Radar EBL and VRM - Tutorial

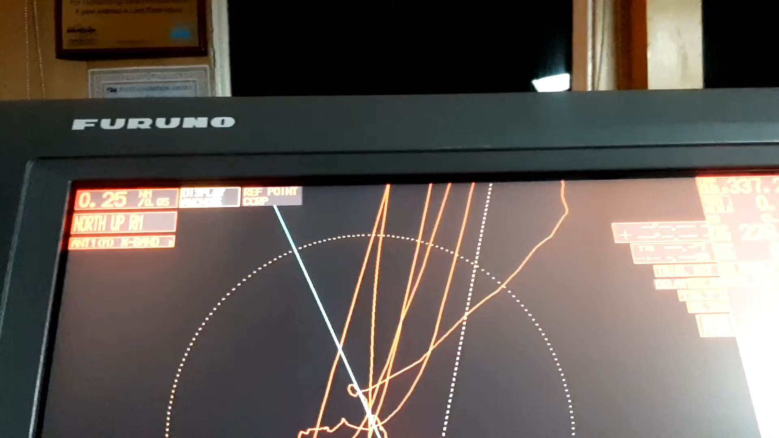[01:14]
Ini adalah radar ARPA Yang berdasarkan pengertian Radar adalah Sistem
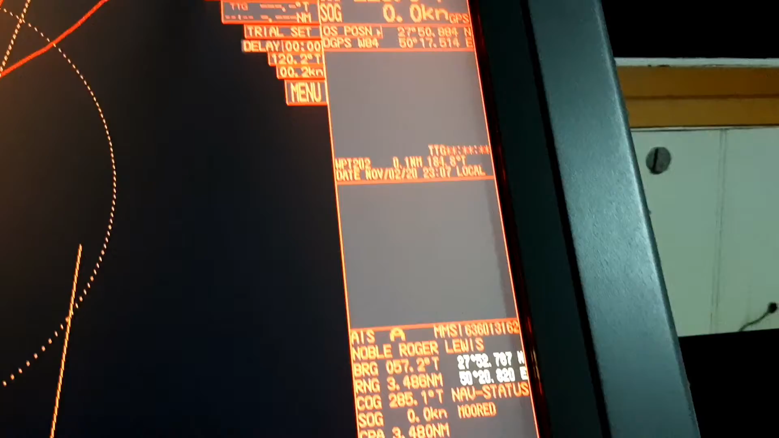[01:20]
dimana Menggunakan frekuensi Dalam menangkap suatu objek Yang
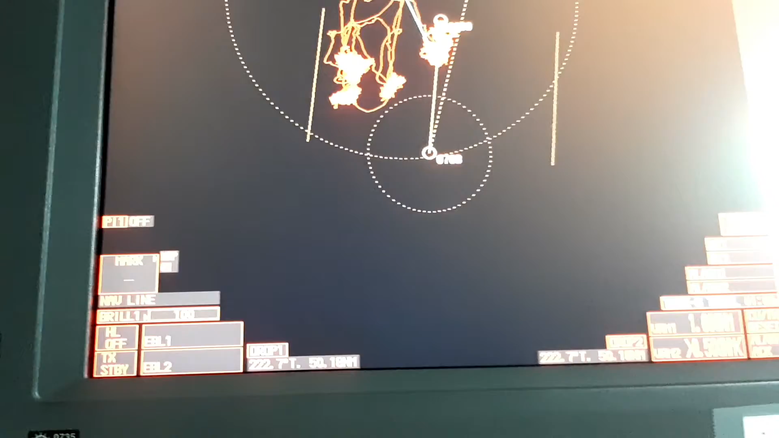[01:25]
tidak kita ketahui Sedangkan ARPA Sedangkan ARPA sendiri ARPA
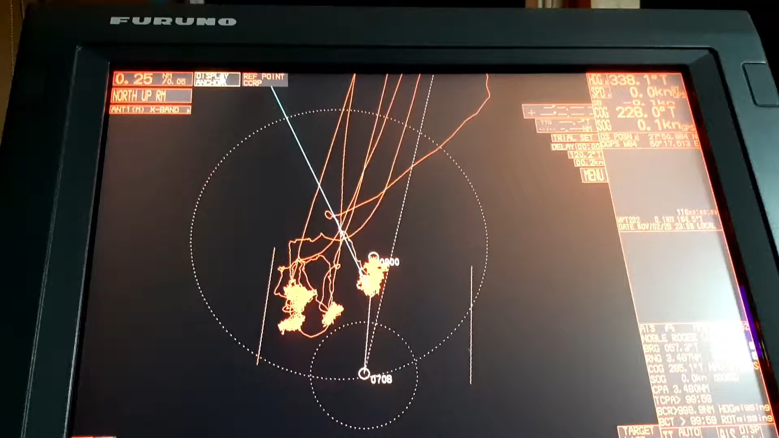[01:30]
adalah Suatu sistem operasi Dari hasil tangkapan radar Disini
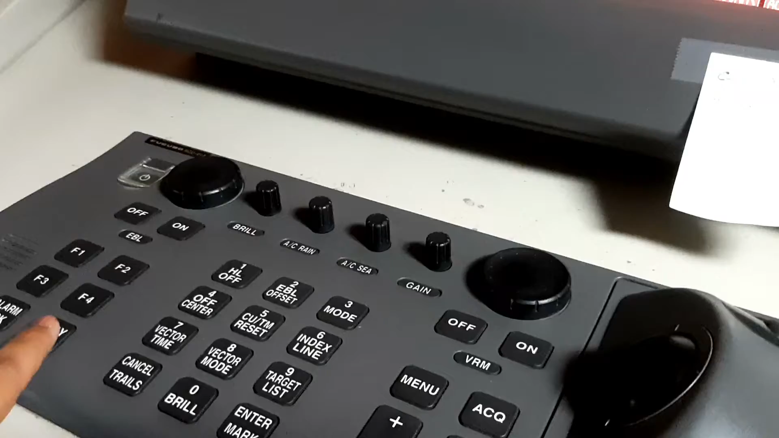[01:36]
ARPA Sebagai pengolah data Dari radar Sistem ini Memberikan
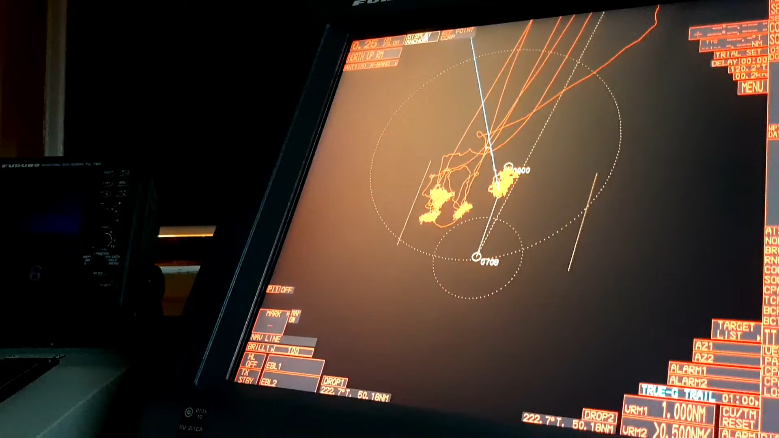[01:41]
kita Infokasi Menghindari bahaya Dari objek sekeliling Dan juga kita bisa Menggunakan
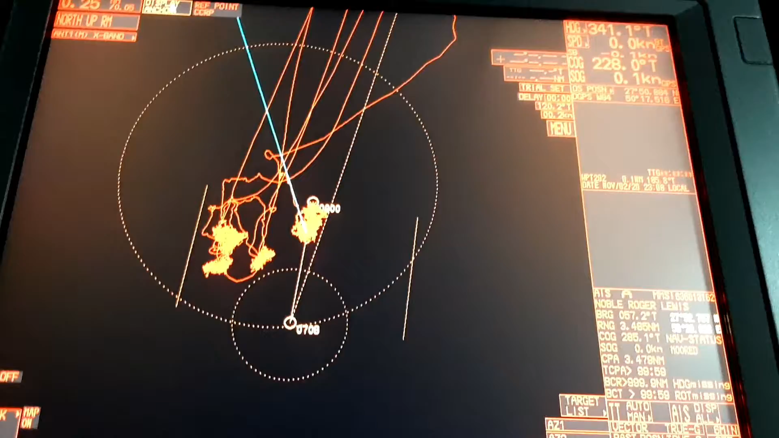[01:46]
target kapal Di sekitar kita Untuk mengetahui Datanya
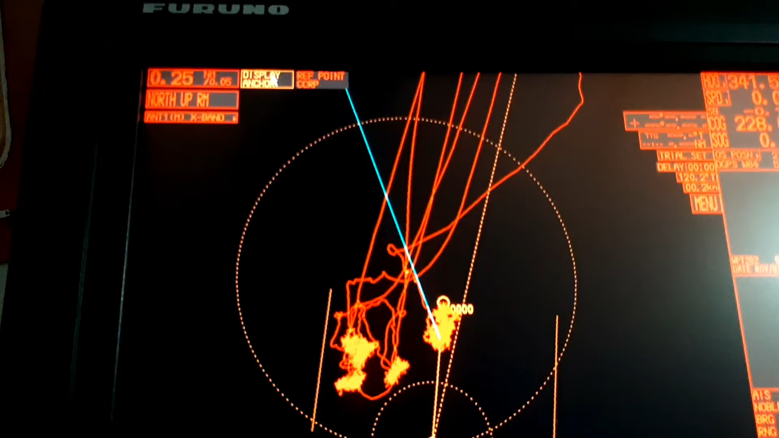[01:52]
Sekarang radar kita Berada pada Posisi standby Tapi pada Display anchor Kita ganti dulu Dengan klik kiri Standby
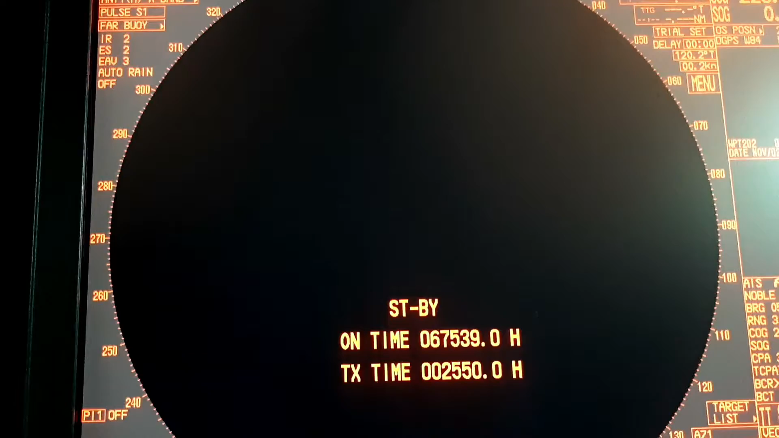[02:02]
Dan setelah itu Baru kita menuju Tombol standby Untuk mengaktifkan
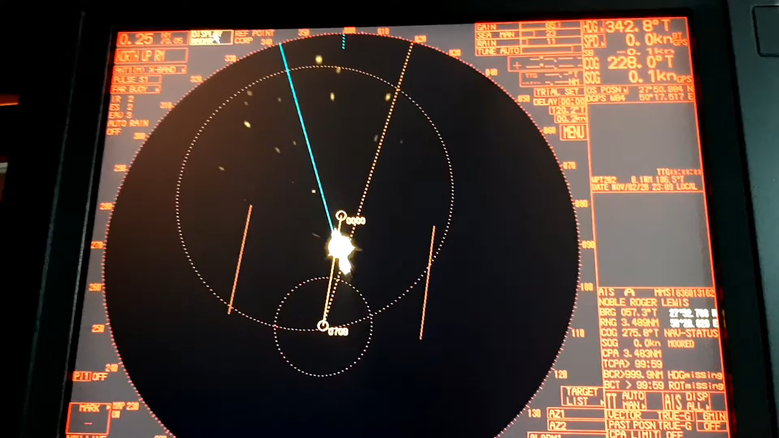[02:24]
Oke Langsung saja Kita ganti dulu Range nya ya Kita perbesar
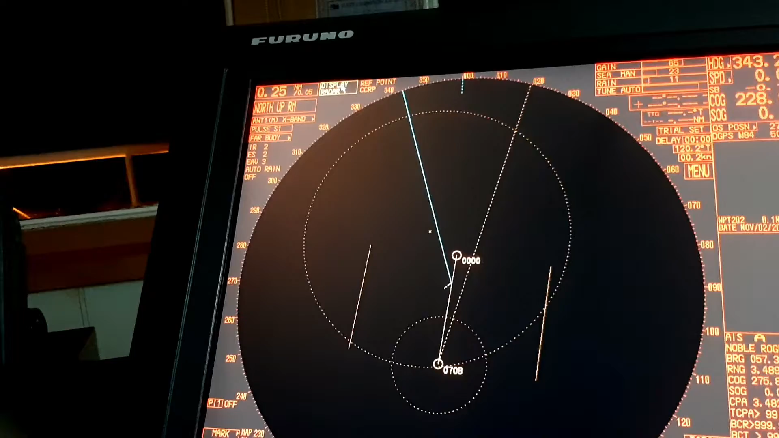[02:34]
Oke Kita kecilin lagi Kita kecilin Nah
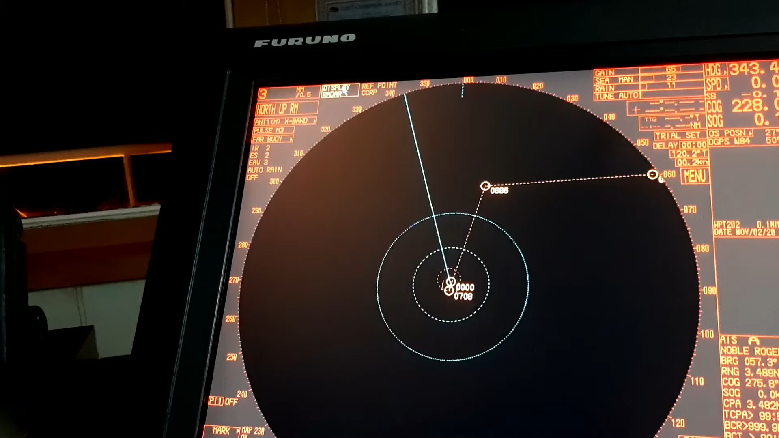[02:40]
itu Yang bunder Bunder Itu Yang bulat Itu adalah VRM Iya Nanti saya akan Jelaskan
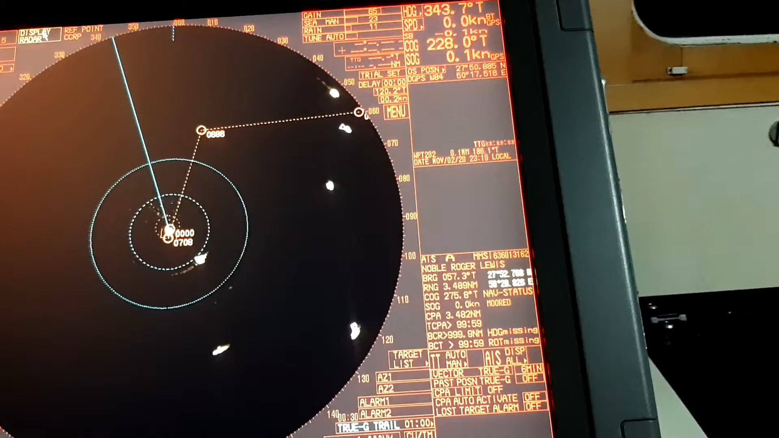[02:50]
Bagaimana Cara Untuk Memunculkan VRM Oke
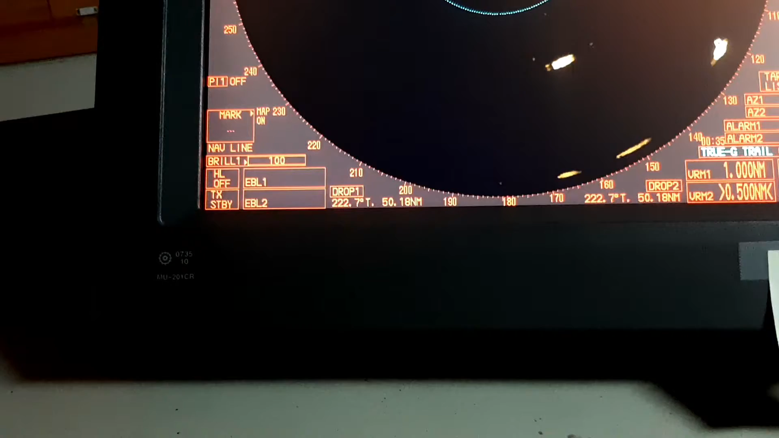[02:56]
Oke Sekarang Saya mau Coba Fitur
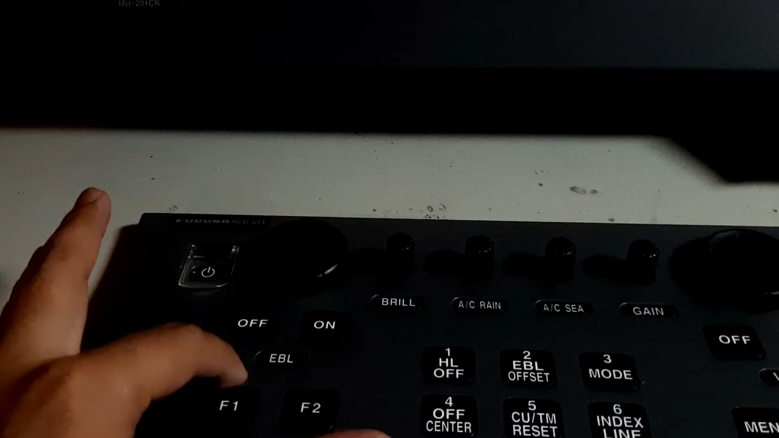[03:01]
EBL Dulu ya Electronic Bearing Line Klik On Nah Muncul Jadi Disini Kita nanti Punya 2
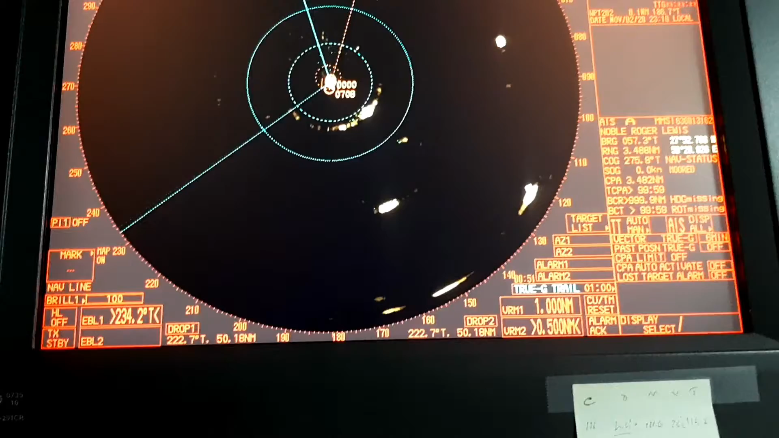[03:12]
EBL Ada EBL 1 EBL 2 Bisa Lihat Di pojok Kiri Bawah
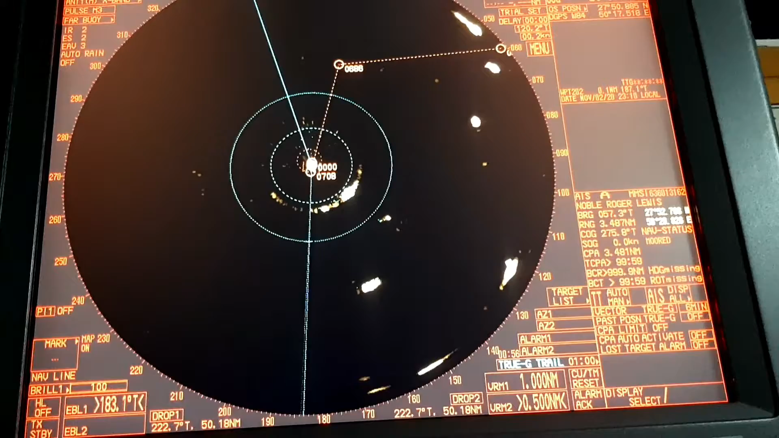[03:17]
Nah Tinggal kita puter Aja Ada Knop Itu Yang di bawah Nanti kita bisa Putul Nah ini BL 1 158.5 Baringannya Kita klik On lagi Muncul IBL 2 Nah Yang di atas Tinggal kita puter Aja Nah Itu kita puter Aja Ya Tuh Lihat tangan Saya
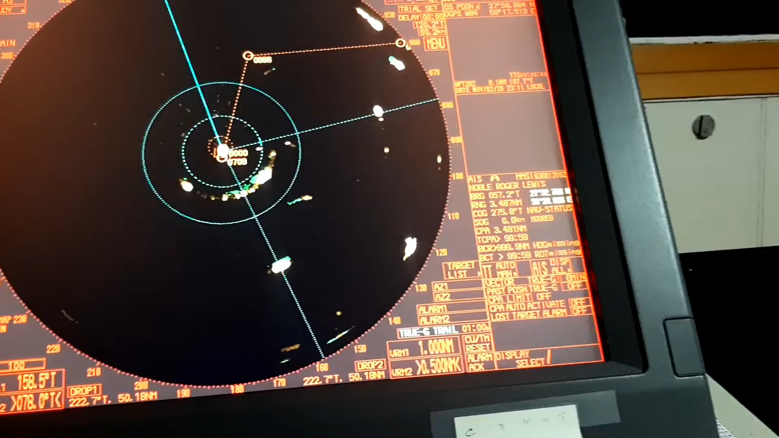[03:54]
Oke Muncul IBL 2 0 7 8 Point Zero Degrees Kalau udah selesai
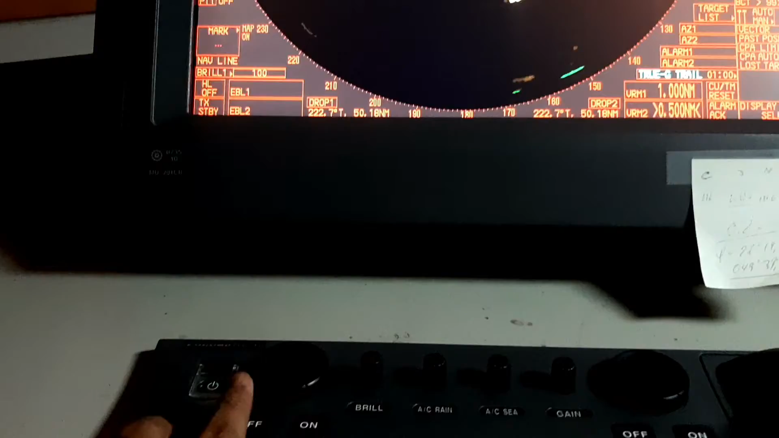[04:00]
Mau kita mati Tinggal Off Aja Klik Tombol Off Oke